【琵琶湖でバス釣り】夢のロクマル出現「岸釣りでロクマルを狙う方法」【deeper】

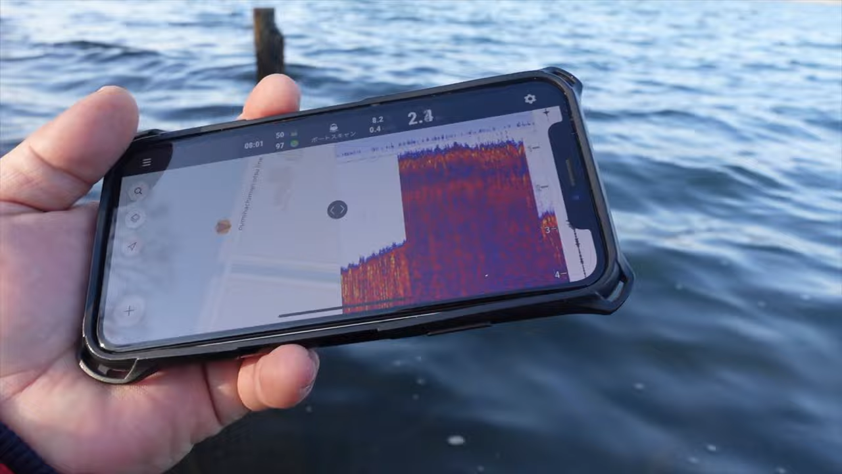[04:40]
そっちはね、2.4。 あ、浅いんだ。ちょっともう一回いいですか。
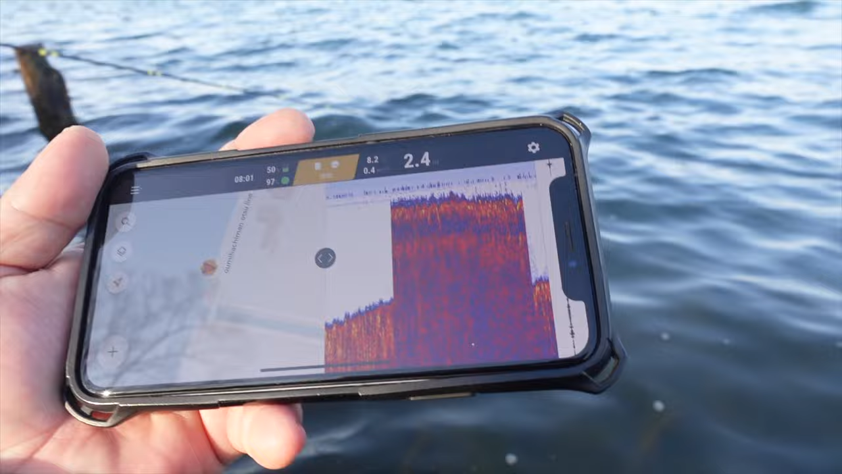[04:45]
ああ、もうちょい大きいなイメージだよね。
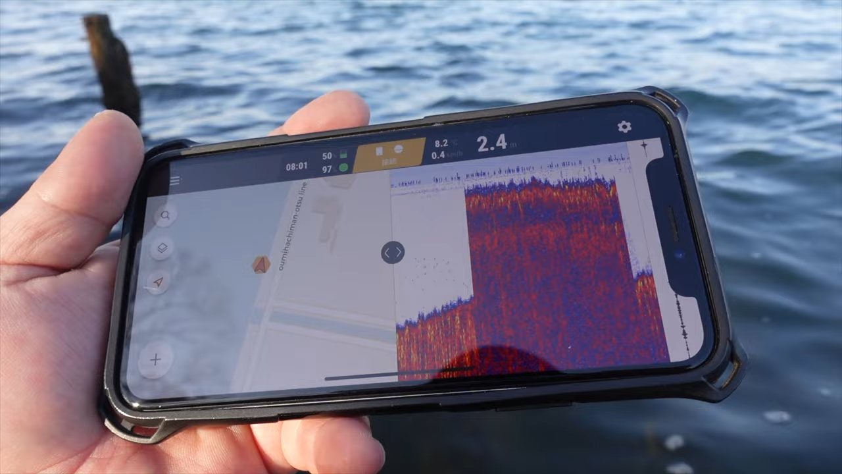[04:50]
ちょっと一回ここで安定させて。
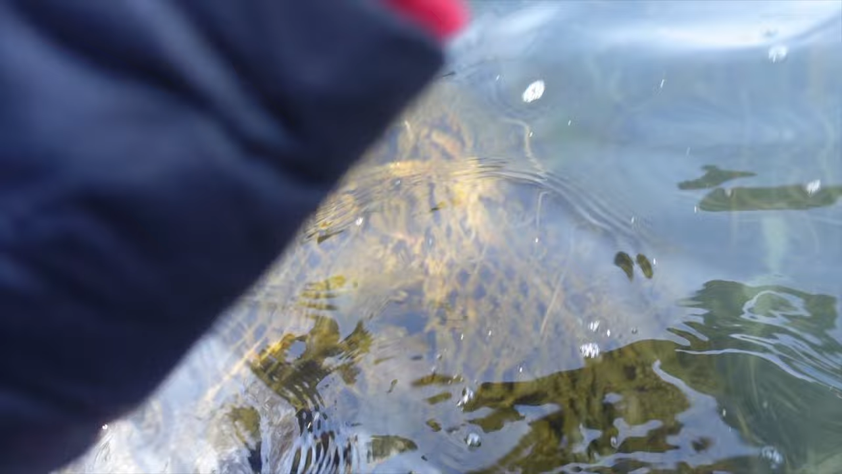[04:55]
はい。
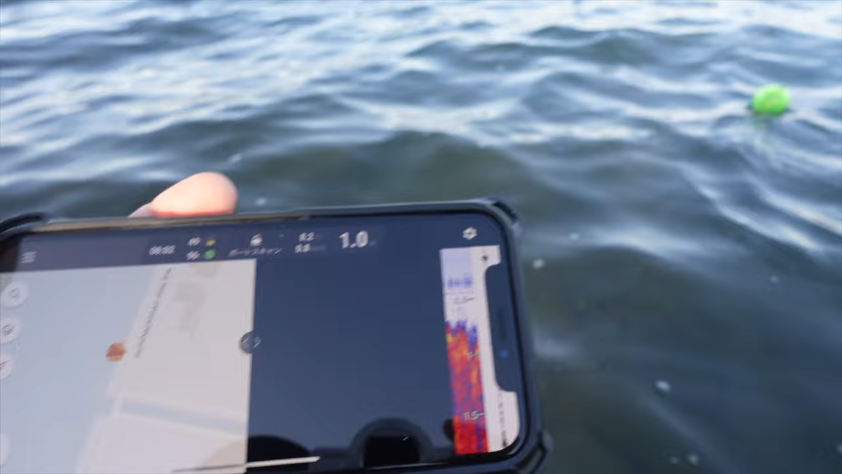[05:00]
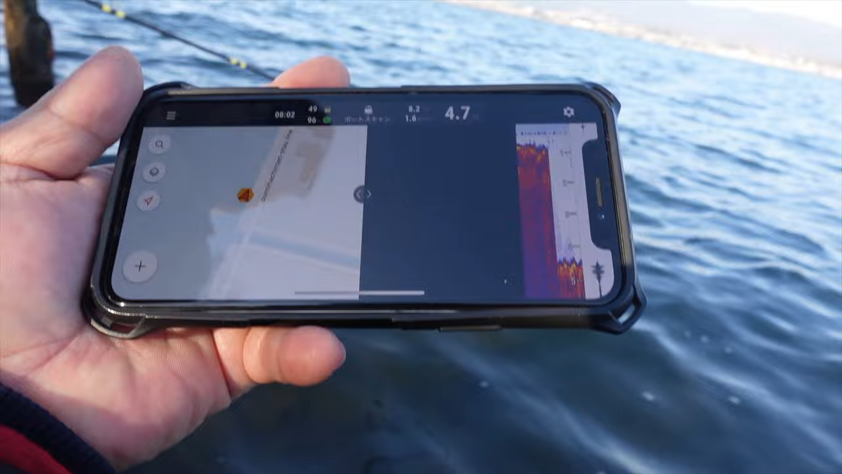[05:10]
そこぐらい で5あるね。 4.5、4.7、 3個ぐらいにはなるよね。
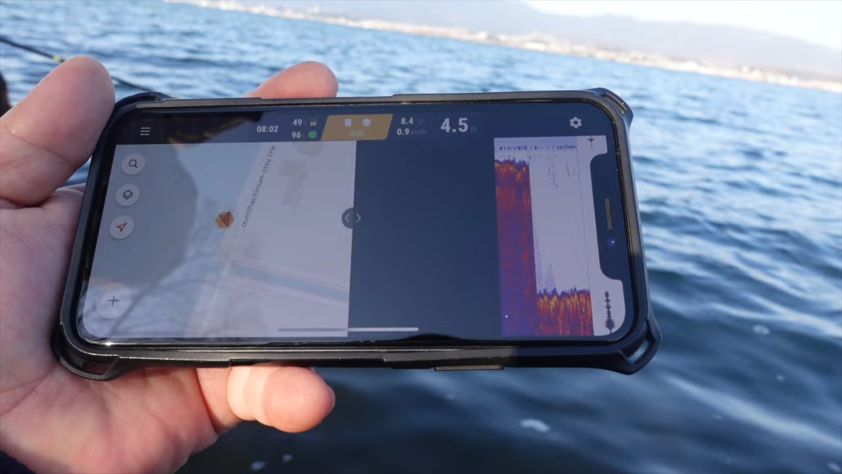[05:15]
ここで駆け上がり迫ってるから投げてみようかなっていう、 で、ね、思ったよりちゃんとほんとしっかり出るですね。
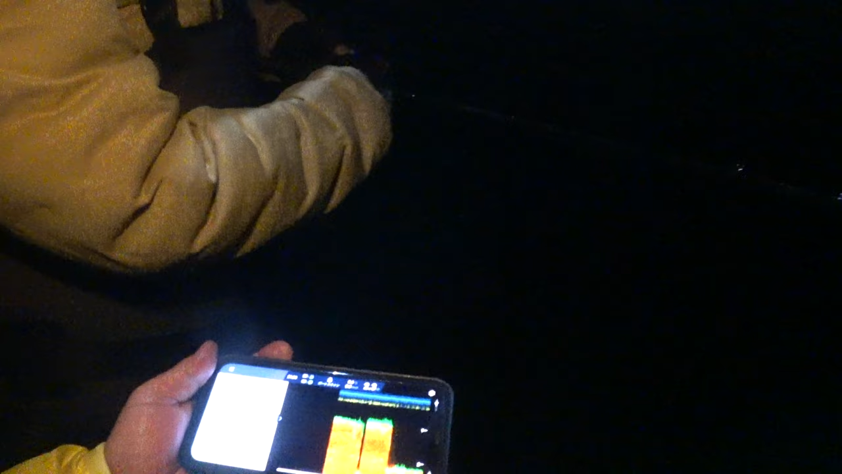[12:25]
だ岩とかでもあんのかね、人気があるってことは。
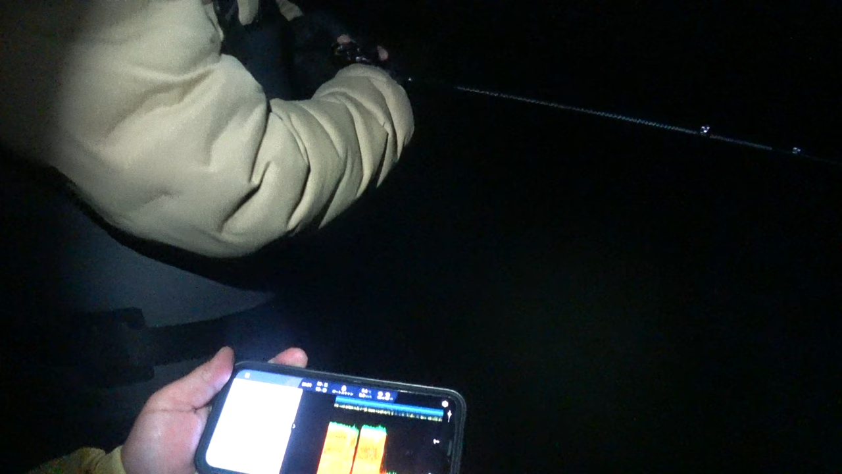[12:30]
まあここね、ガラガラしてんすよ。ガラガラってゴロゴロ。 あ フラット。
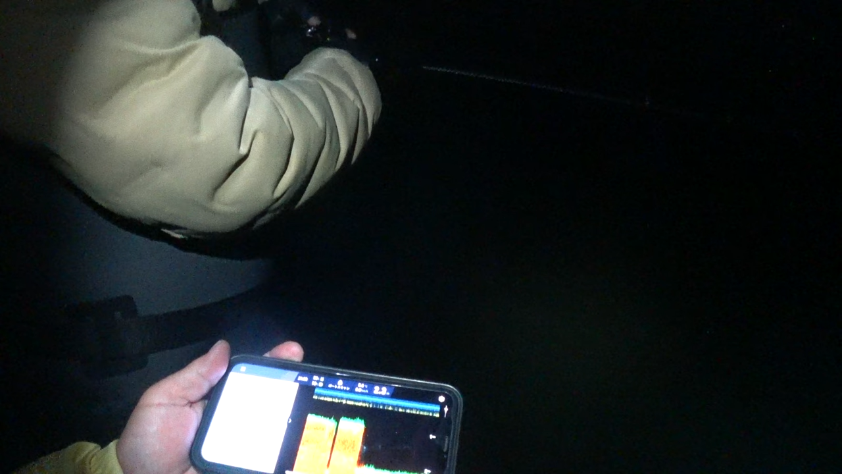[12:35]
あでもこれだけ分かればいいや。
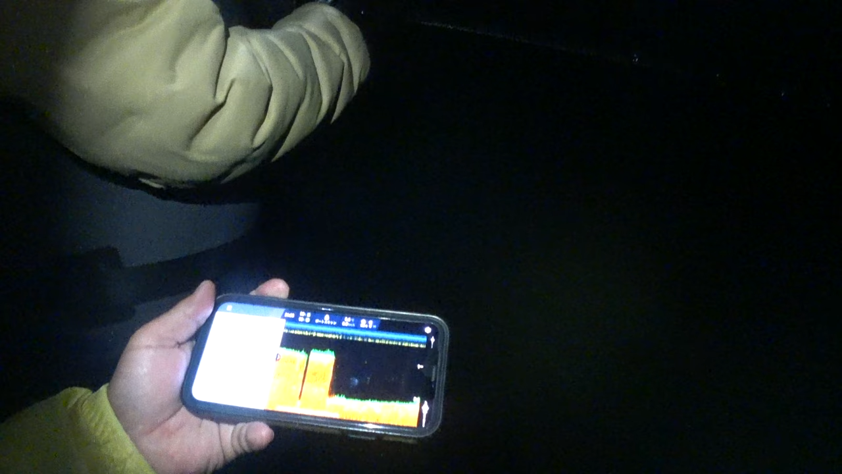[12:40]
2.2 フラットだな。 あ、ここで上がっ、あ、まあ、超手前だ。超手前で。
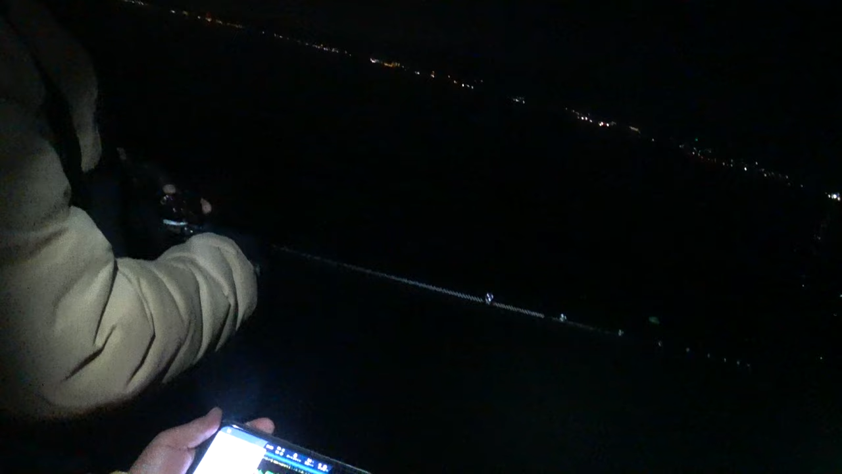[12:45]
そこでようやく駆け上がって、うん、一気にこの我々が立てるぐらいの。 なんならここまあまあポイントってことですよね。
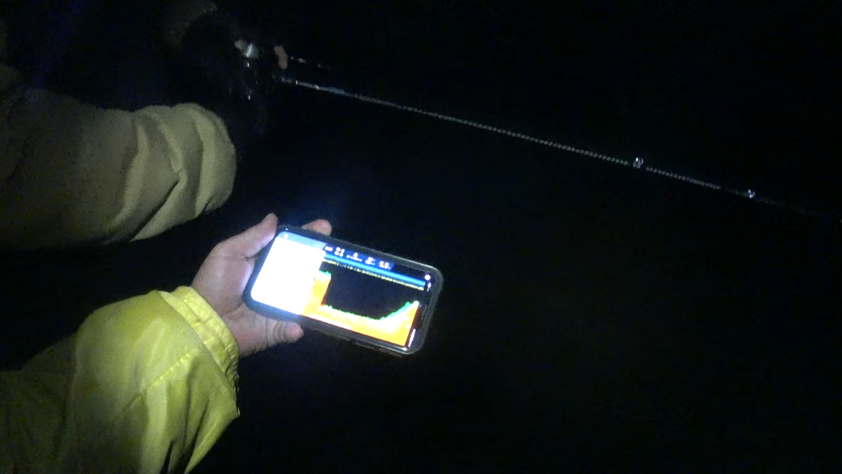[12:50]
手前が 手前、 うん。
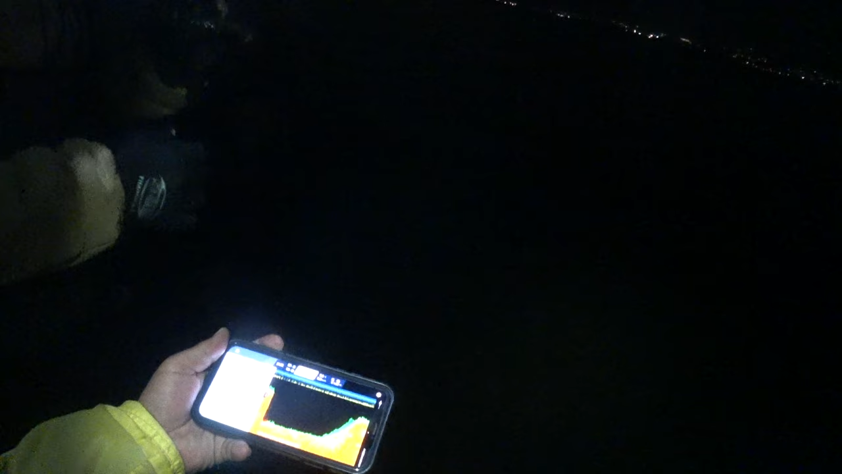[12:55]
右から上がるな。 ちょっと投げてみてい いですか。はい、もう一回行ってみましょう。 遠いな。
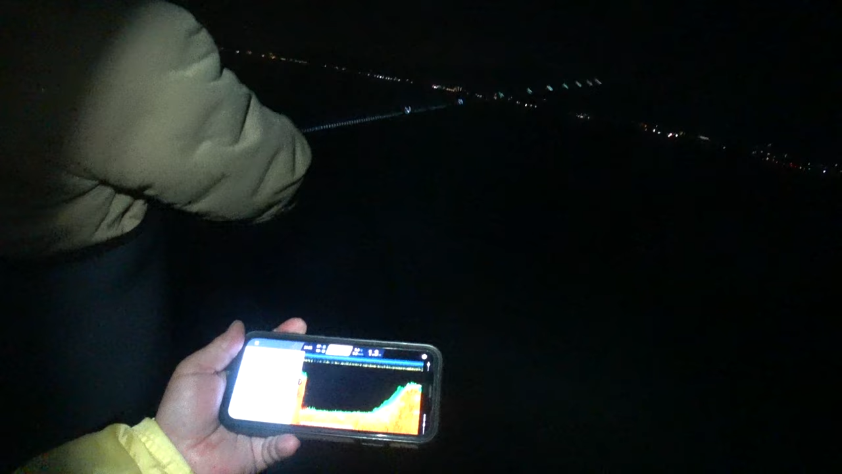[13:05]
ちょっと一回安定させ て。
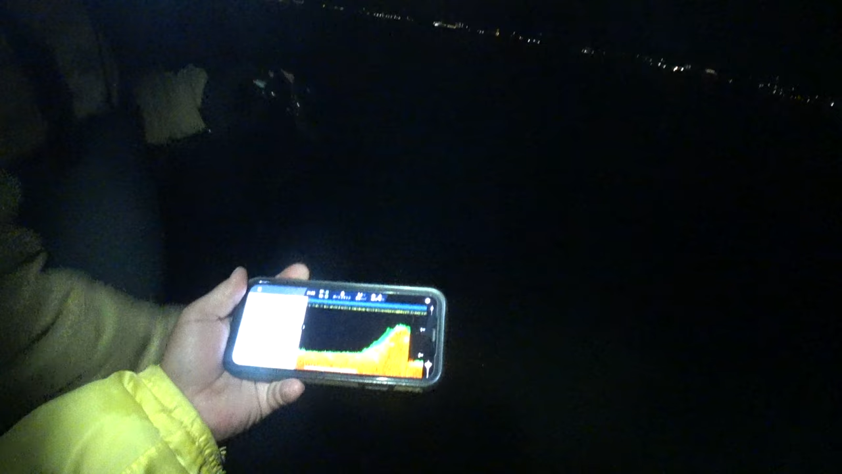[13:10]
あ、 でも 浅いね。 浅いですね。うまくっすよ。 はよ。
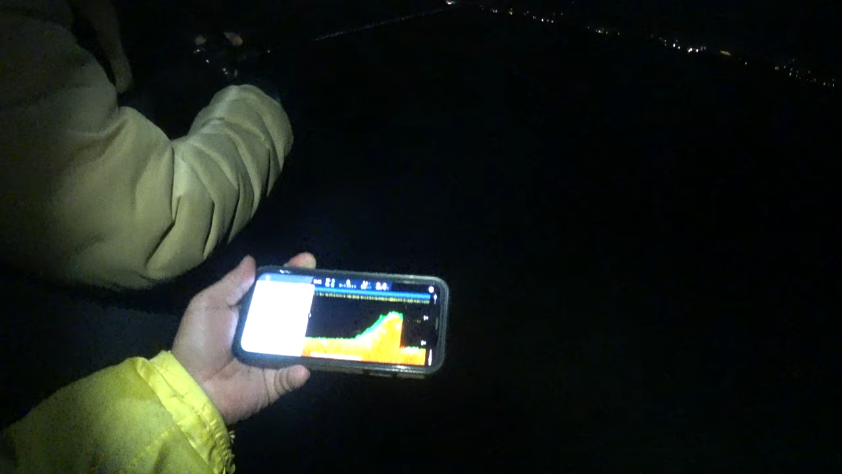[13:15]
2.4 だね、うん、 このチリチリはベイトなんですか。 うん、 どうします。
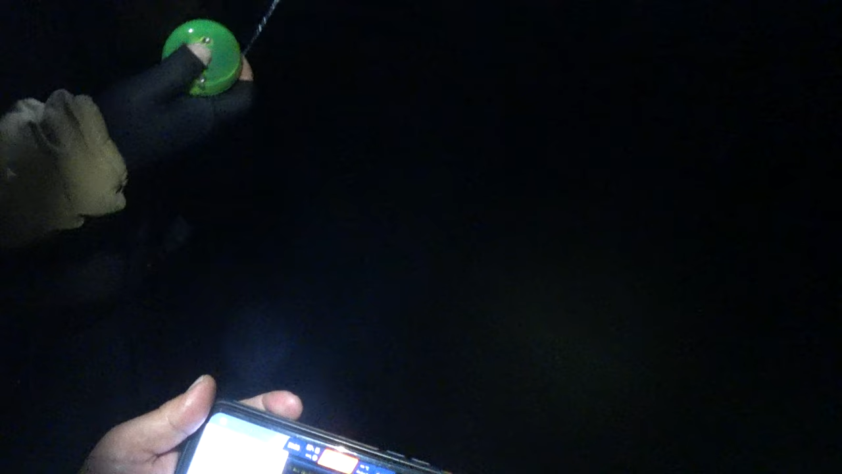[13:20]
水門のとこ行ってみます か。行ってますか。
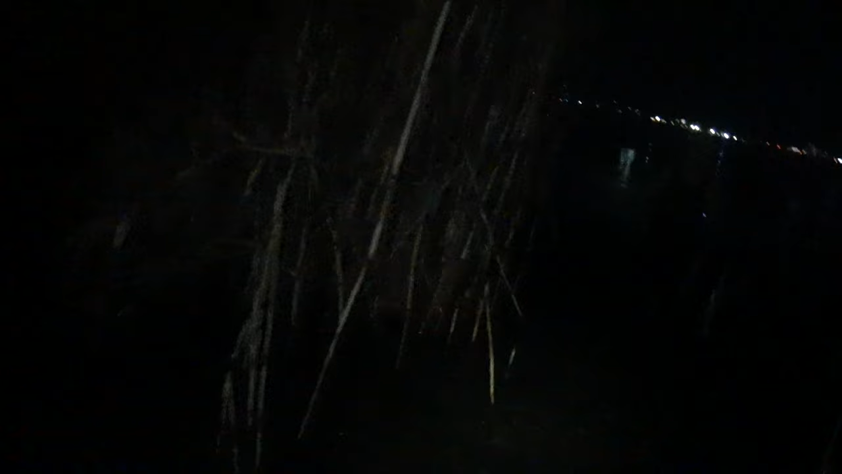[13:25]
これ水門。 これ水門っす。
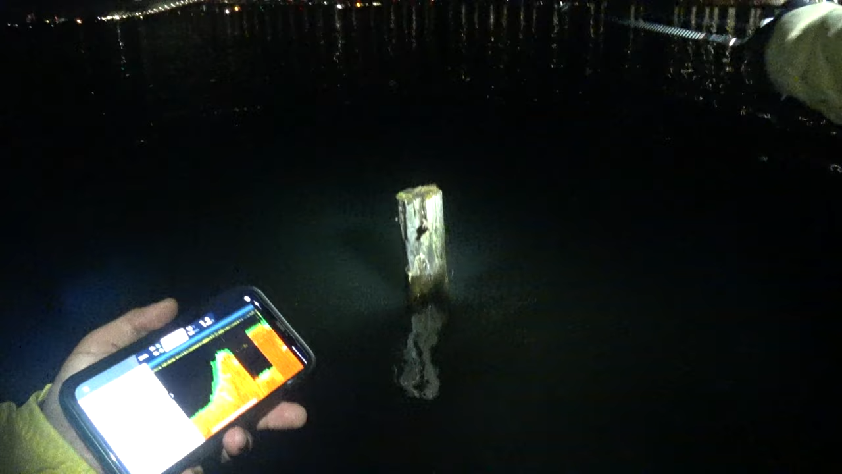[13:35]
10メーターぐらい。 はよ。 切れてない。
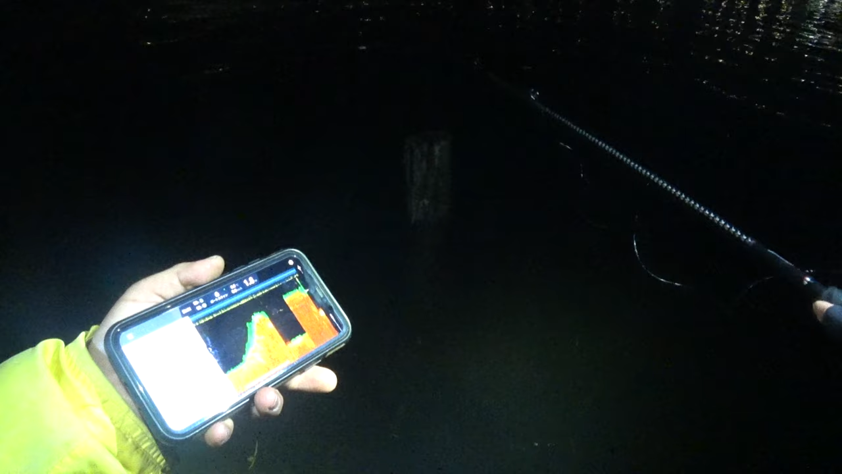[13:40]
2メーター。 2メーターだね。 2なんだ。